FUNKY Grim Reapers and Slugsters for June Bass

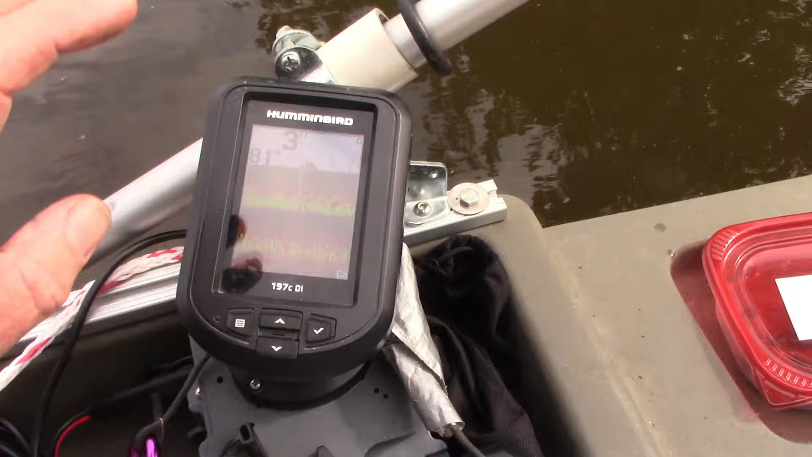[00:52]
this is the same float tube fanatics setup that I use on my float tube with a 3 amp hour lithium-ion battery except
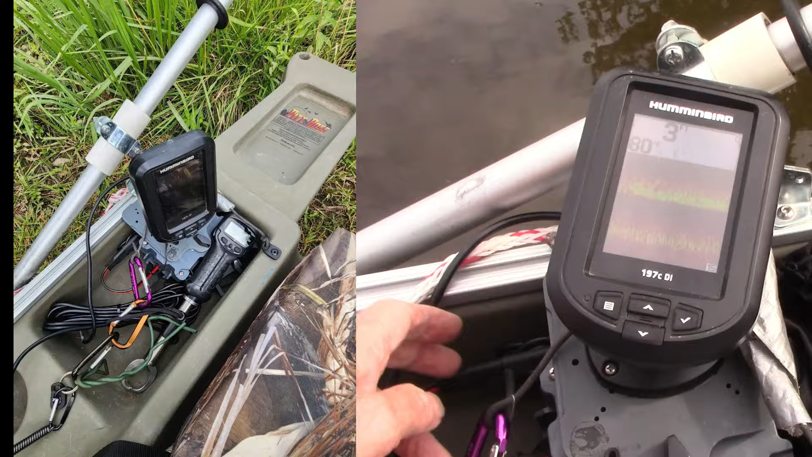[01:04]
what I basically did is uncoupled a couple of lengths of the transducer wire and mounted the rear folding